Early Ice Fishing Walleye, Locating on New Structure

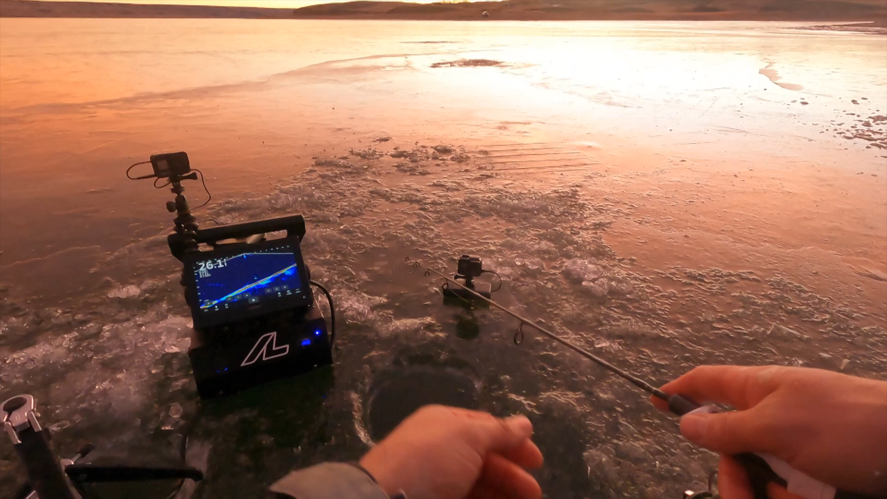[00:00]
Check out this morning sunrise. Just beautiful out here. No wind today. It's just a gorgeous morning out here. A bunch of fish moving around already too. There's one about halfway up the column there. Well, we made it back out. As the day goes on,
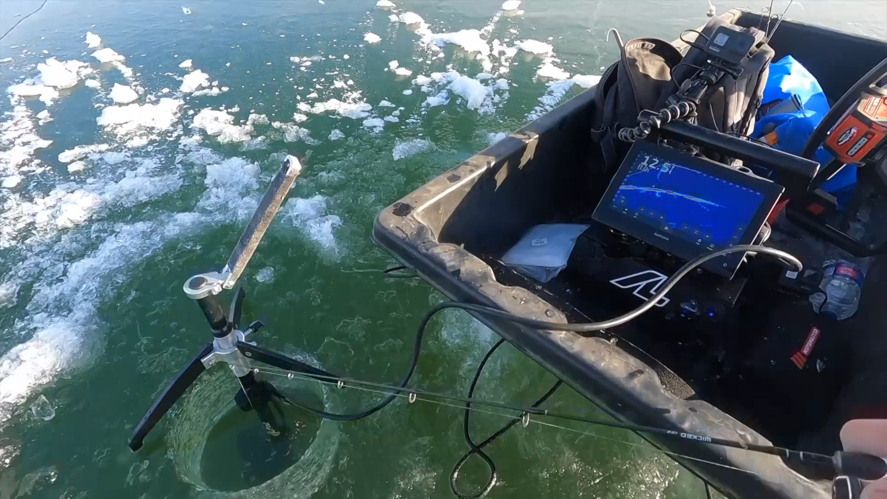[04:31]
So I just stopped at I'm actually dead center of another another coulee here and I'm just going to try right here and see I've got the graph just in the sleigh and I'm going to fish out the same hole with the deucer right now. Just kind of scouting around but you can see 12 and a half feet there but I'm right right next to the big drop there. So if we go that way it's shallow. It's in forward mode right now. Okay coming back around see the opposite edge there.
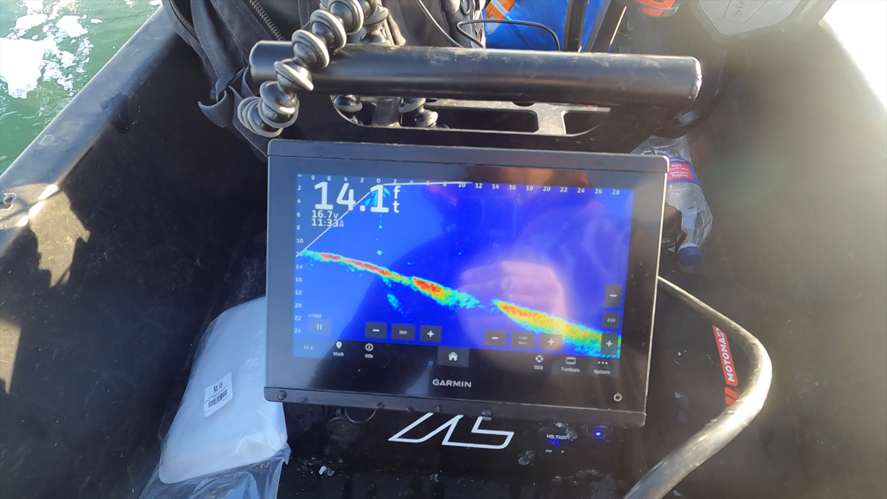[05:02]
On screen: depth 14.1 ft
It tapers right down to about 28-30 feet but I'm sitting on that 14 foot mark now. Okay I actually found like a mid-leg hump here and it looks really nice but I can actually see a bunch of fish.
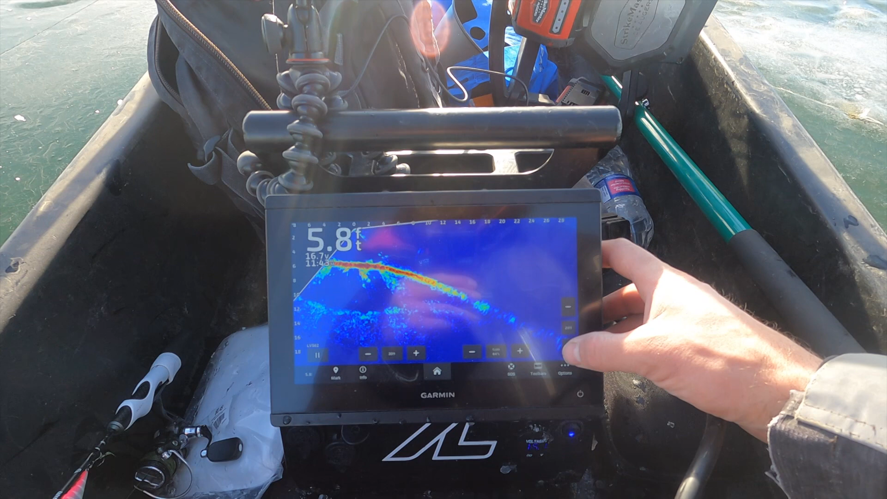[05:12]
See them moving over here. So 12 feet out from me at about 10 to 16 feet down.
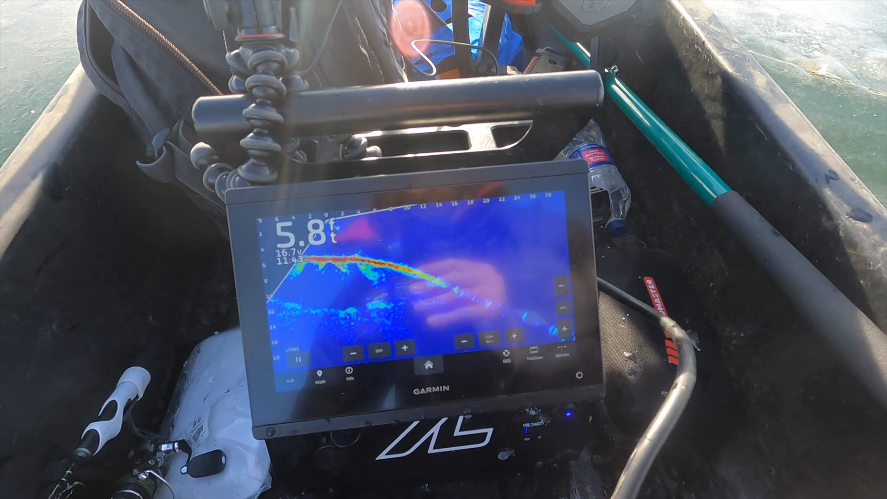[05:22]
On screen: depth 5.8 ft
You can see that steep drop there. Right there see that fish moving? So I just got to get I've seen a few crews in that contour there so I'm just gonna get over to that and we're gonna try right there.
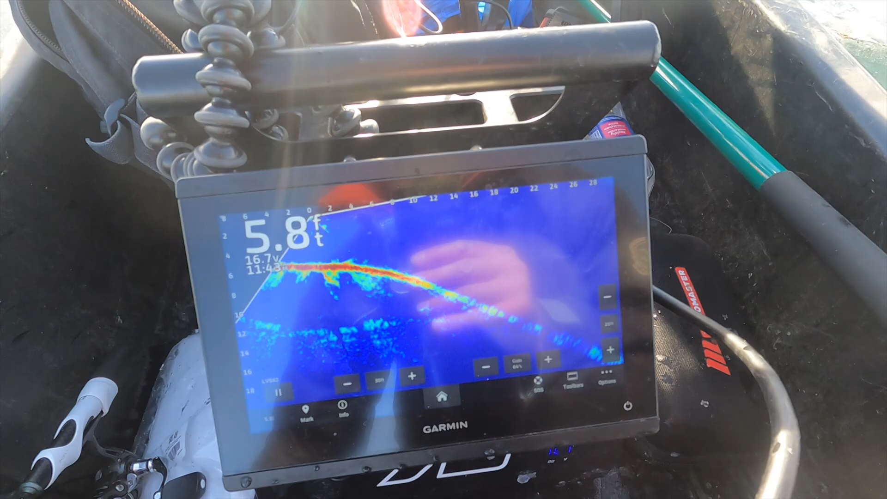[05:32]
Here we're gonna try here I went a little past it I'm in 24.
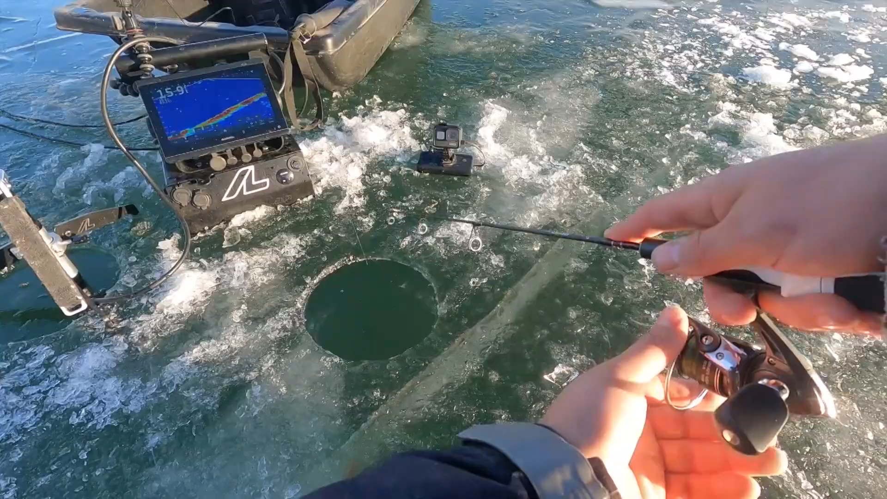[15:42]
that's the methods that i use to fish these rattle baits and try to get fish to key in on them and uh get a nice fun strike out of them when they chase it up the call
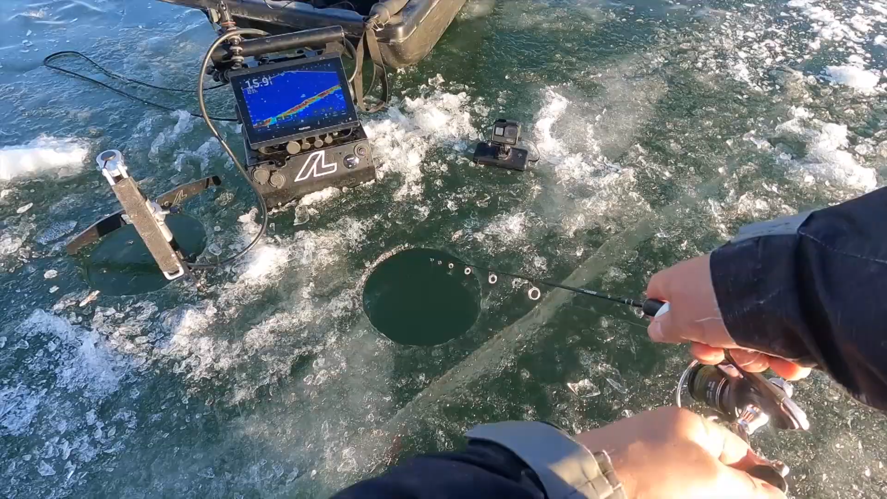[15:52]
that fish just knows my bait come on that was a big fish too oh man look at the school of walleyes there's just fish everywhere on the graph right now but there's a big school of walleyes coming in on the left side out deep right now hard to say what these other ones up high in the column are they could be while i was chasing my bait down